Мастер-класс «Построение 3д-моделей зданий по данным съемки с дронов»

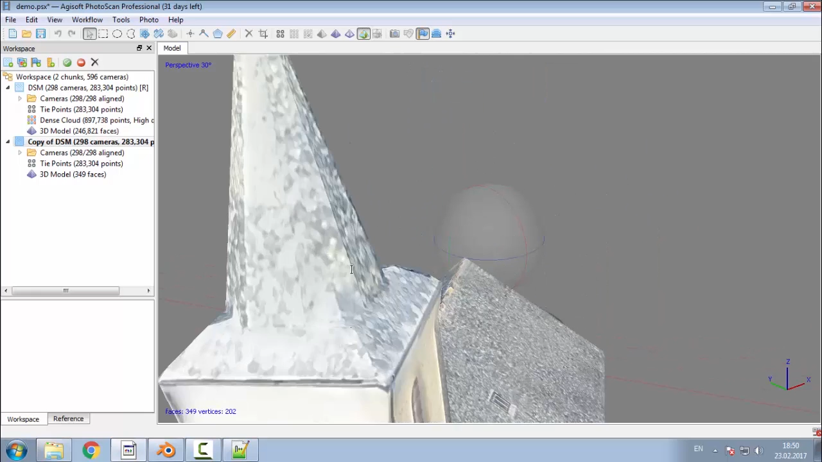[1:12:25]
Вплоть до того, что действительно вот у нас теперь есть такая крыша. Что-что? Пятно на крыше было первоначальным вариантом, не знаю. Посмотрите.
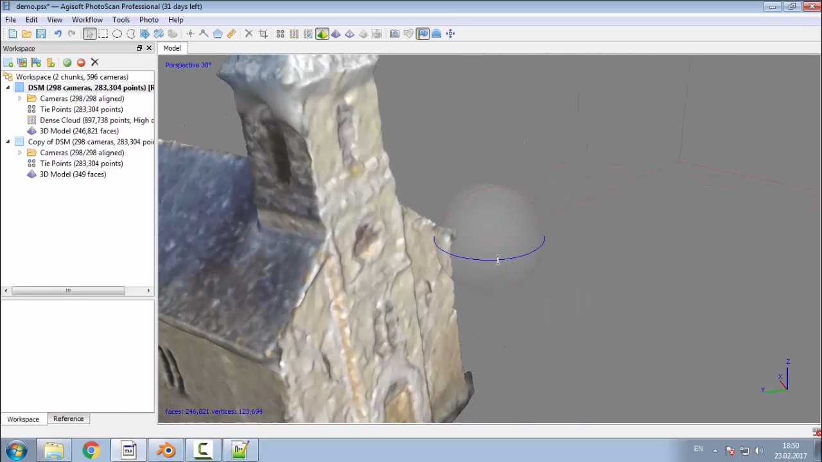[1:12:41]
Да. Как сказать, познается в сравнении.
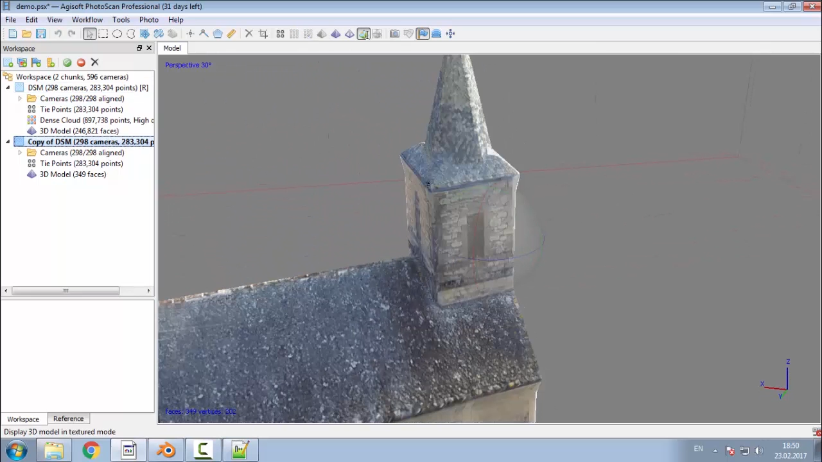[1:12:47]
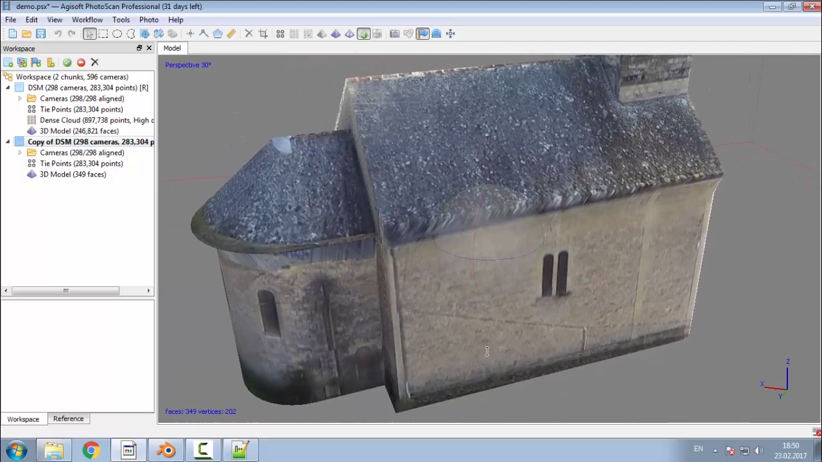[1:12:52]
Потому что, ну, из-за того, что правильная плоскость, на которую проектируются фотографии, то оно получается очень красивое.
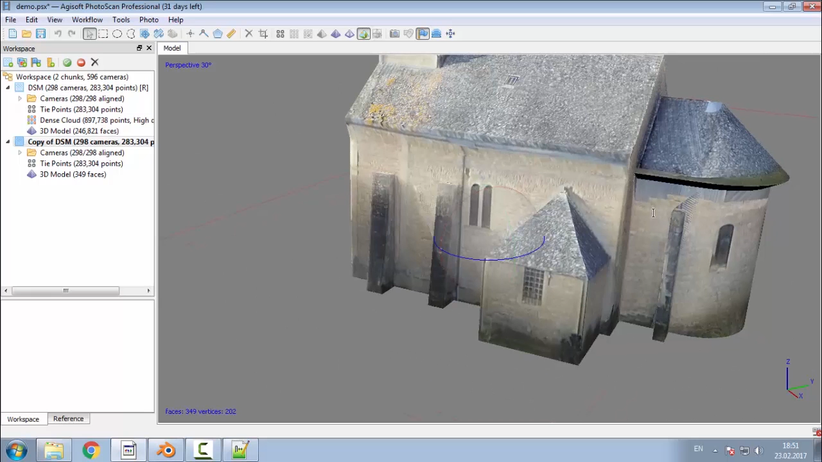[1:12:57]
Ну, вот тут вот это артефакты, и вот, вот это вот тоже.
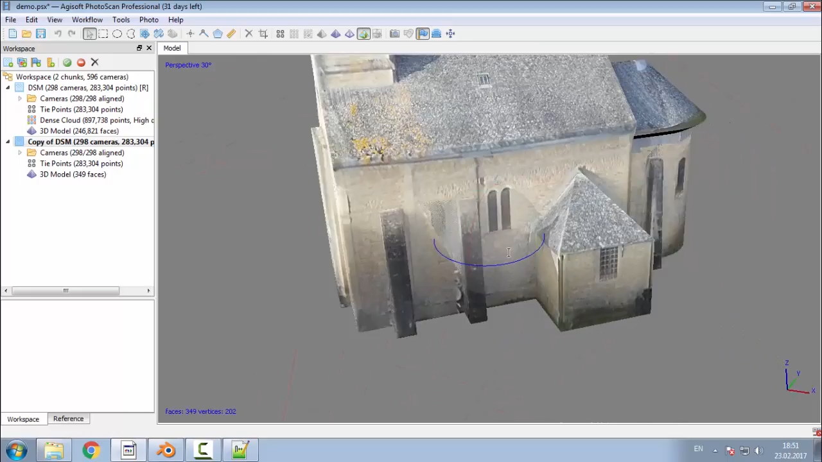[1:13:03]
Но это недостатки самого моделирования, там я просто не проверял эту модельку, чтобы время сэкономить.
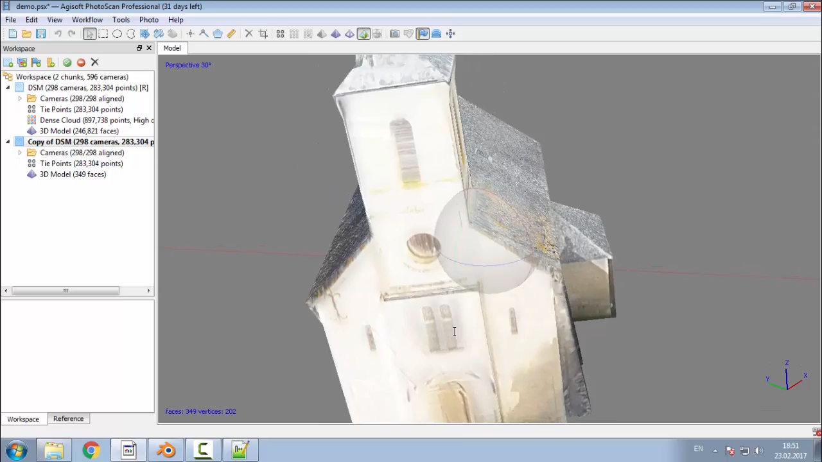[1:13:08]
Но в целом, вот она получилась у нас. Так получается, требование к ЕЗУ определяется размерами тех моделей, да? Ну, естественно, потому что все это довольно долго, то есть